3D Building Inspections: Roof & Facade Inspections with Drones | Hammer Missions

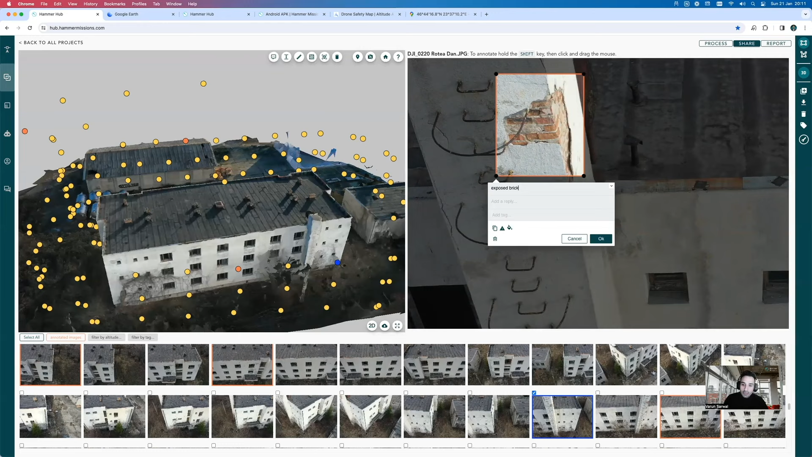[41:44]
So, for example, we've got another image over here, and that's, again, exposed brickwork. So, what I can do is I can edit that issue. So, I can sort of say exposed brickwork. And what I can do is I can add a tag. So, I can say this is also on the facade, and this has also got to do with bricks. And I can mark this as a severe issue. Seems like this is more of a level 3 issue, something of high alert nature, which needs to be addressed ASAP. And so, we've got a red box around it as opposed to an orange one, which is typically indicative of more of a mild issue as opposed to a severe one.
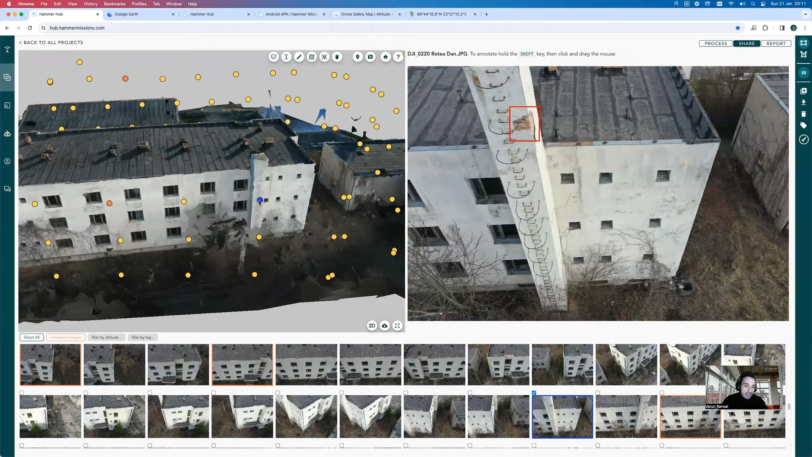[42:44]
And that's because the points that have an issue will also change color and allow you to easily then see where the issues are. So, for example, over here, we know that there is a very high severe issue because I click on that point and I can go to my exposed brickwork. If I click on this point, it seems like there's another issue over here. So, I can go over here and I can see that's the rust issue that's forming, and that's basically also visible in the model. Now, the beauty of that is that the model actually gives you context or gives your customer the context as to what the building really looks like.
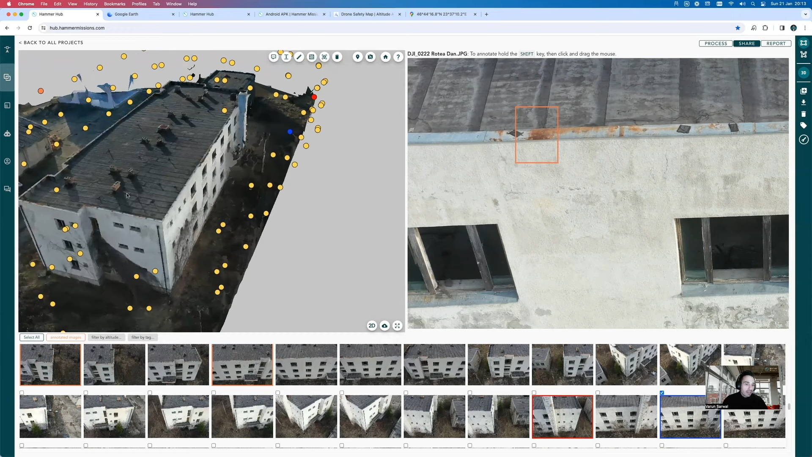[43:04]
And that's really important because without context, without a 3D representation, just using the images, you're not really going to get a good idea as to what's wrong with the building, say.
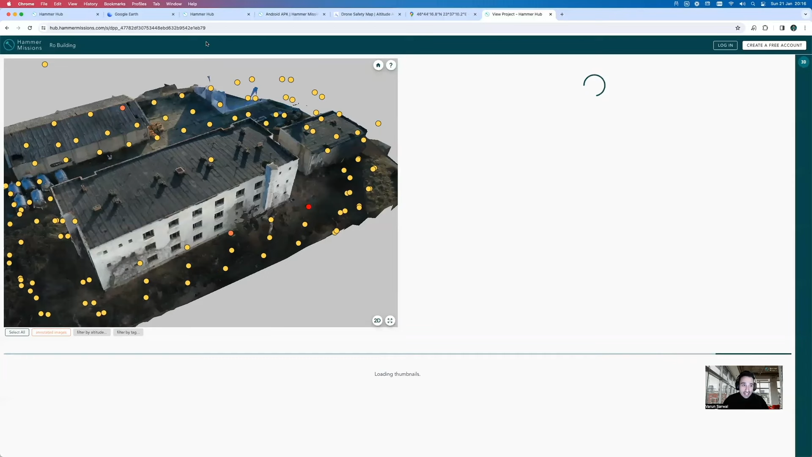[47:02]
They can see the name of the project, and they can see all of the different yellow dots. They can sort of see the 3D model.
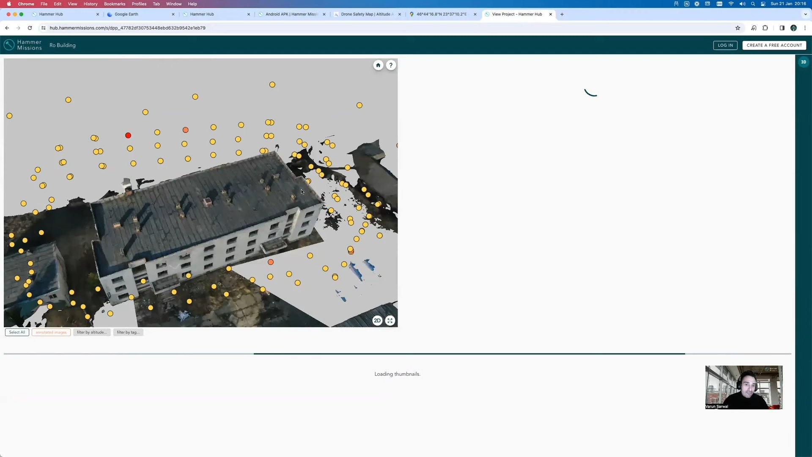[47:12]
You can see all of the different things that you are able to see, zoom in, pan around.
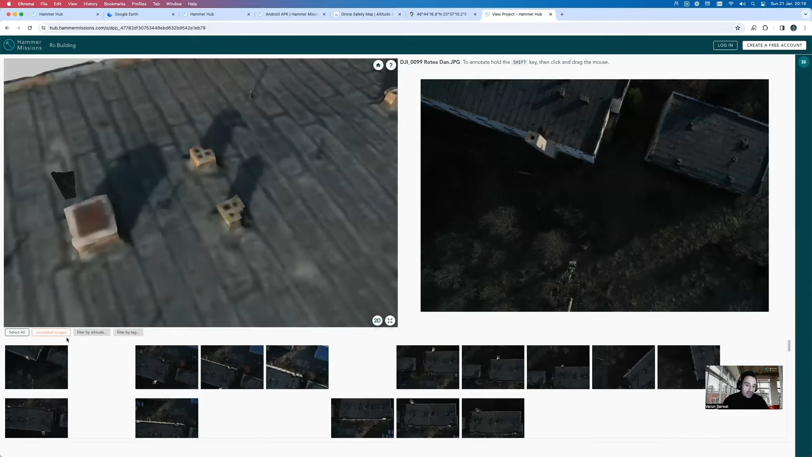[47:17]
And they're also actually able to see all of the images, click of the images,
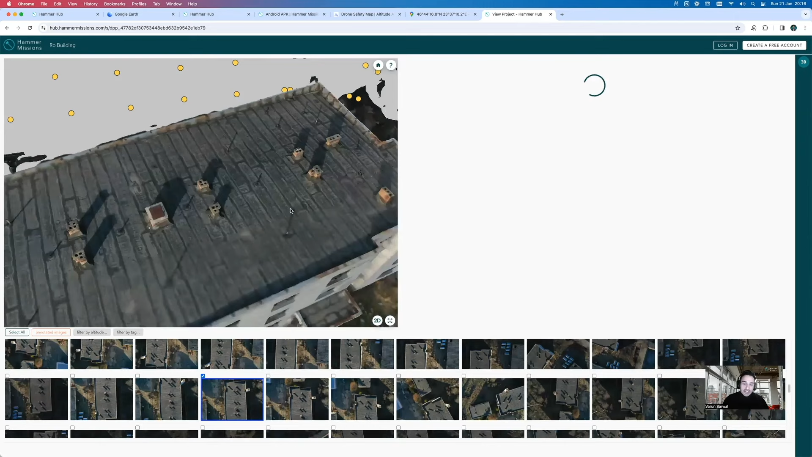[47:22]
have pretty much the same experience as you, but they don't need to be logged in, and they don't need to have a Hama missions account. So, they can still view all of the data, do all of the inspections,
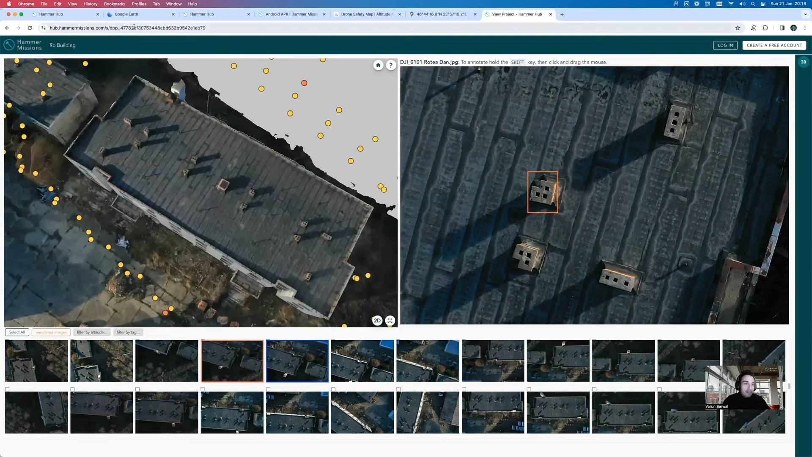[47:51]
But not everyone has access to these tools when they're on site.
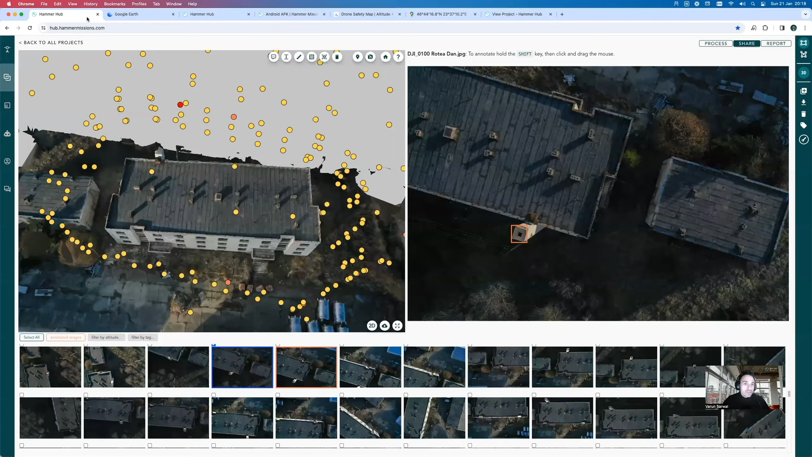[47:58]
So, if you also want to generate a report, what you can do is you can go back to your project, and you can click a PDF report.
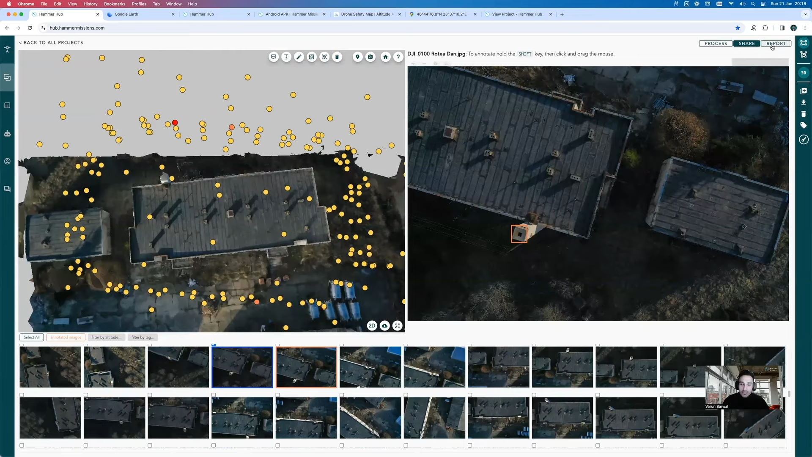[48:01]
So, if you click on the report button over here, you can export all of your annotated images, and all of your tagged images, and also add an introductory paragraph,
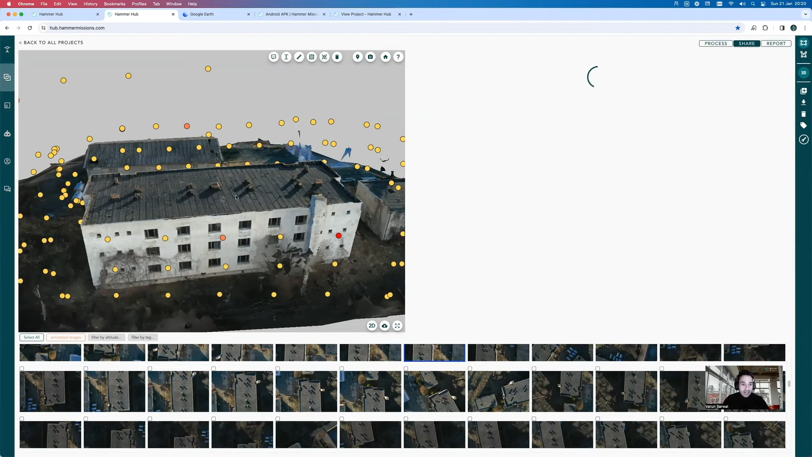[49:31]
So, we've got the report generating, which is over here on the separate tab. So, we're going to let that run. But we've opened the same project again on a different tab. And what we can do now is I can actually walk you through how to actually filter the data based on the tags that you created. So, we know that we had all of these different tags that were created.
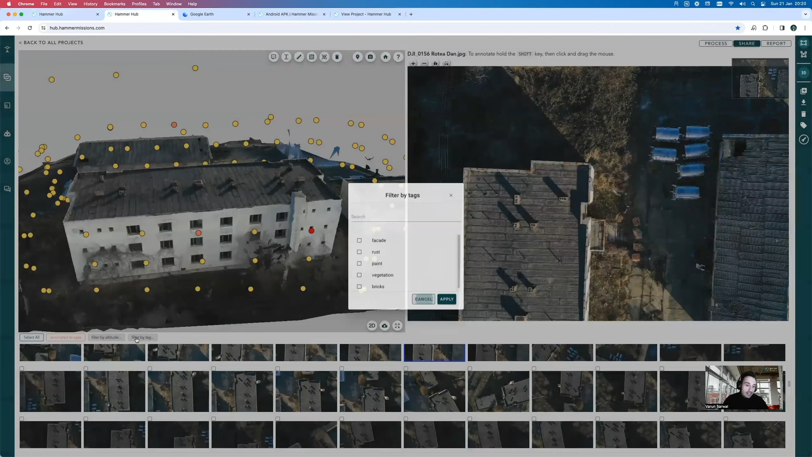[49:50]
So, what we can do is we can click on the filter by tag option. So, if you click on this filter by tag, we're able to actually see whether we want to bring up just the facade issues or
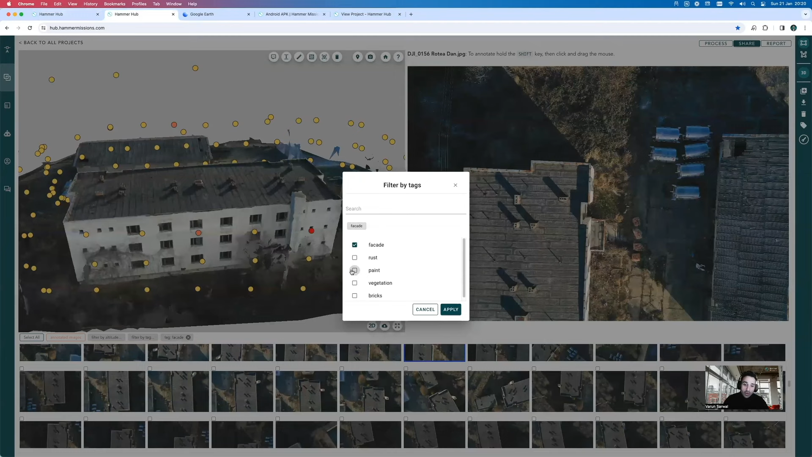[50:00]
do we want to bring up just the rust issues or do we want to bring up just the vegetation issues. So, let me just click on facade and apply. And now we can see only the issues that are affecting the facade. And so, these are three issues over here, one issue over here, and another issue over there. And so, these are all of the facade issues. If you wanted to sort of actually change the tag and we wanted to sort of say facade, show me all the issues that are facades and also the issues that have rust. So, I can apply that.
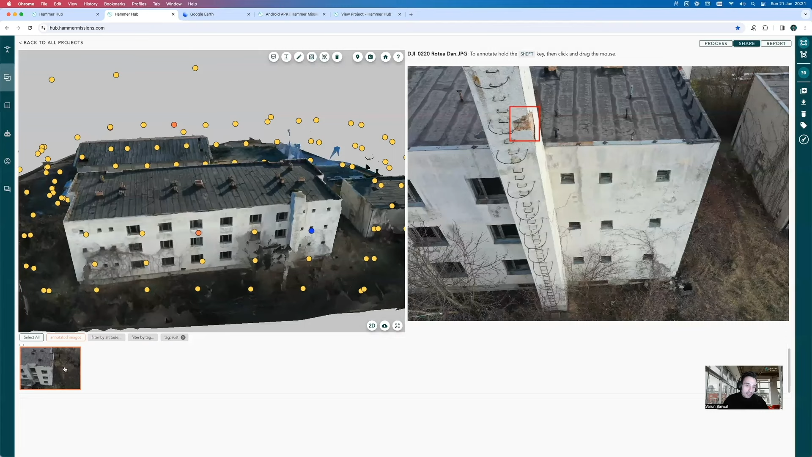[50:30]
And so, that's going to bring up just the rust issues. So, I'm going to click on that. And these are all of the issues that will have, all the images that have at least rust in them. So, we can sort of talk about, we can see that there's a rust issue over here and that's why this image was brought up. And so, the idea is that you're able to actually filter with all of the different properties. So, let's say if you want to see all the bricks issues, I can now see all the brick issues, which is essentially these two images.
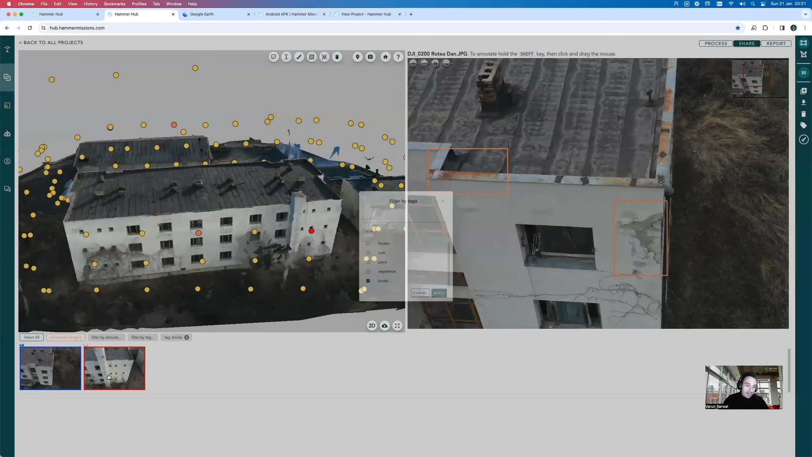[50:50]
We've got exposed brickwork here and we've also got exposed brickwork over there. So, all in all,